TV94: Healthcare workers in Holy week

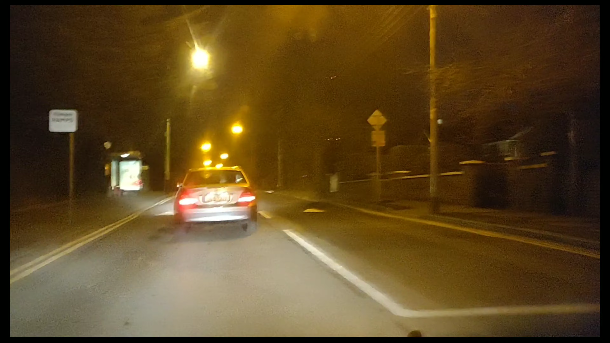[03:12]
Patients will be happy. That's the main thing there. I'm just leaving the hospital now. Hitting the road. And this is Natalie Lane going to N11.
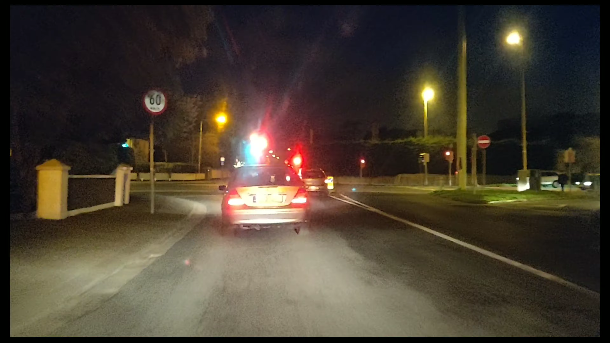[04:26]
And hitting towards 60 kilometers in N11.
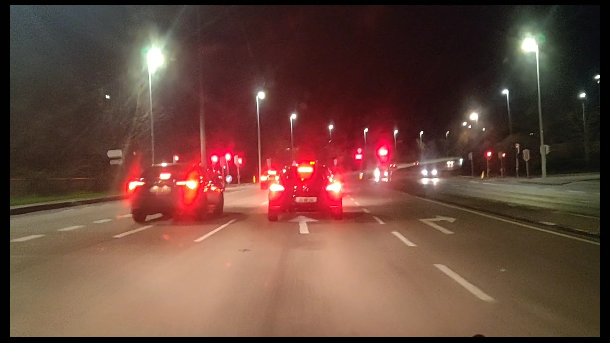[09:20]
Lovely I can see the moon I can see the moon On my right That would be nice
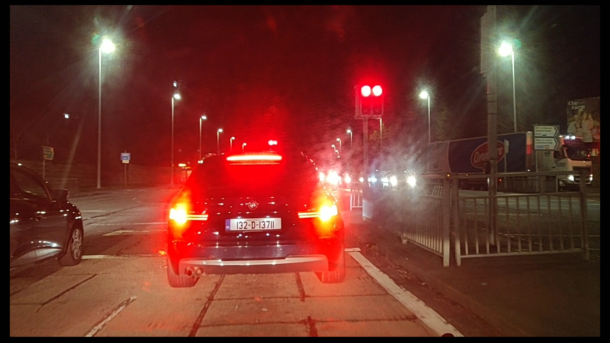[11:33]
it's a light traffic now very light especially this hour
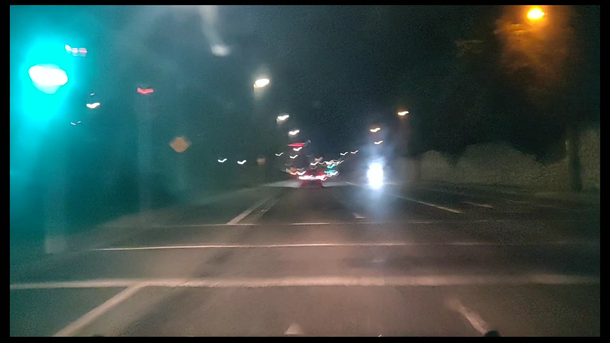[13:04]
so so so and there's a slight left here
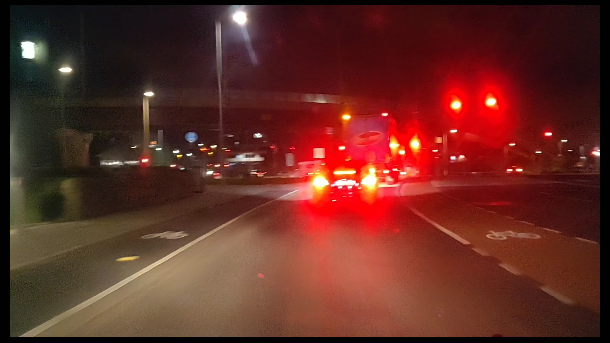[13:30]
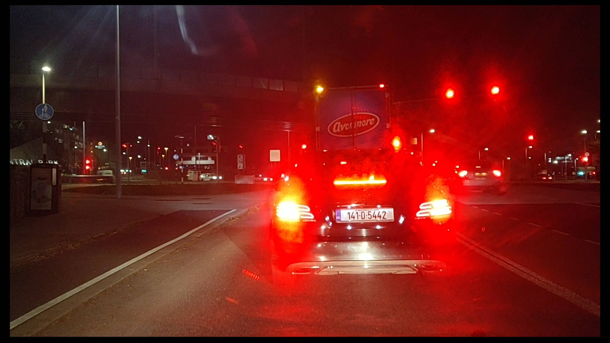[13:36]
we're heading towards exit 14 on the M50
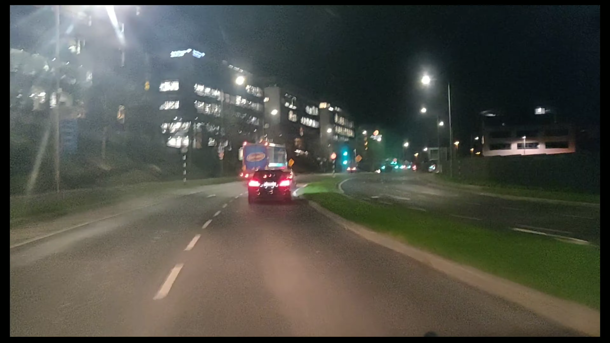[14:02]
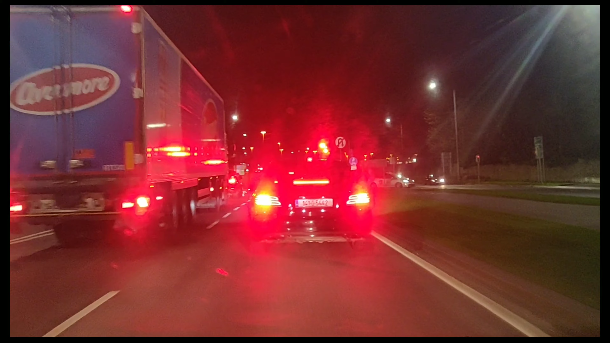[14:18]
so this is where I came in this morning and I'm just using the same road going back have one more
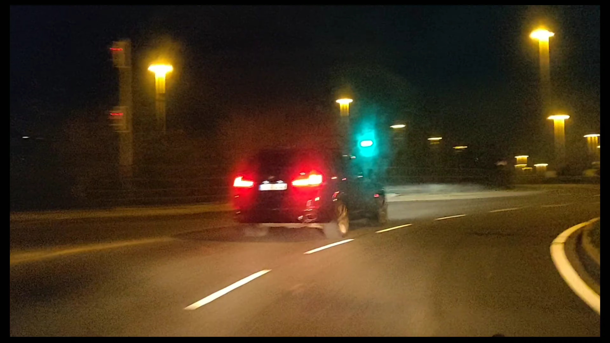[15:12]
and then exit there towards northbound M50
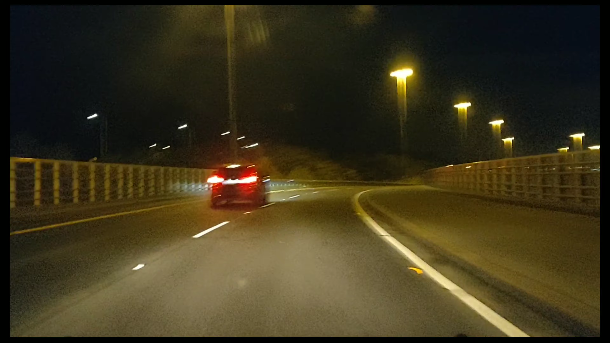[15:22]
speed limit is 100 kilometers per hour now this area although this motorway it's still busy so we have the speed limit of 100 although we're allowed to run
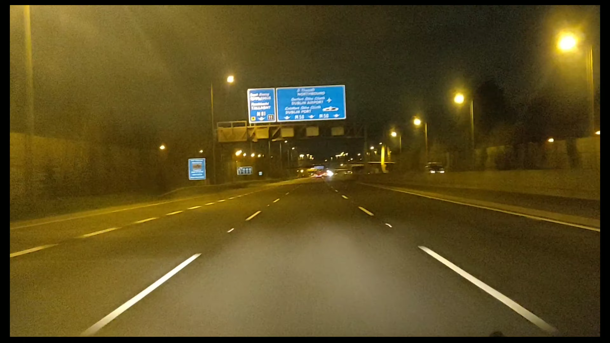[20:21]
where the road is very dark let's see if the camera can capture anything in there this is exit 11
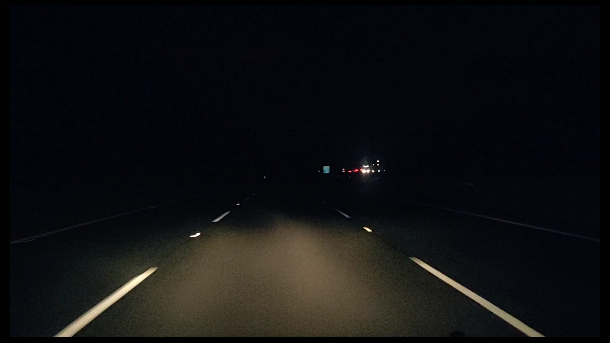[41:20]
just in case if you are not familiar with the place you are going to you know so there are no street lights on this part of M7 heading towards Kildare there's few one on the exits especially for those areas who had the who has the
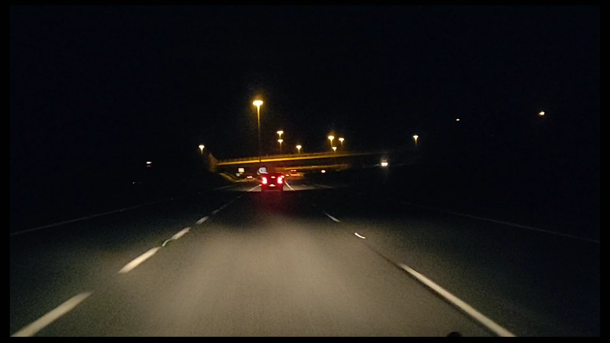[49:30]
So this is exit 13. So as you know exit 13 is for Kilnare village. Slide it up now but they remain closed. As per government's guidelines. They are still restricted to open.